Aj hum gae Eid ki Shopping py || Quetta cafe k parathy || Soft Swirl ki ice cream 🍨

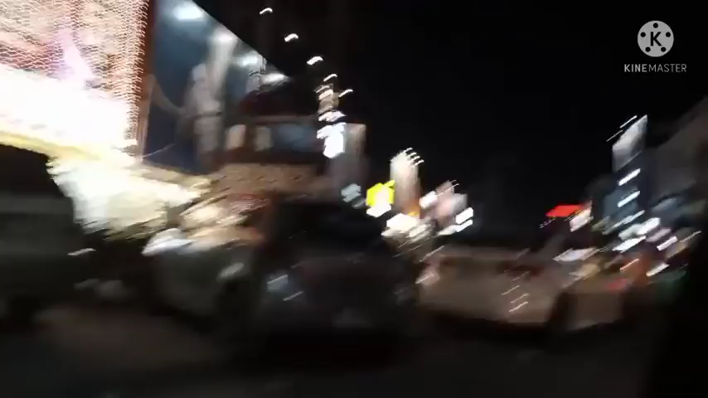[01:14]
और इधर बस हम पार्किंग के लिए स्पेस देख रहे थे और यहाँ पे हम पहुंच चुके हैं मेट्रो शूज़ पे।
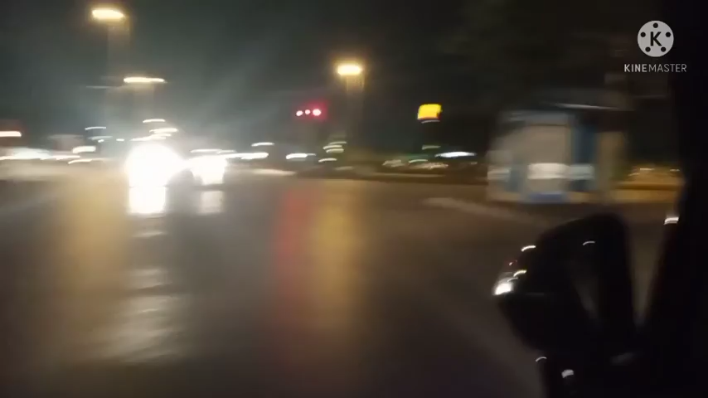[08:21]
गुजर रहे हैं जिना पार्क के बाहर से।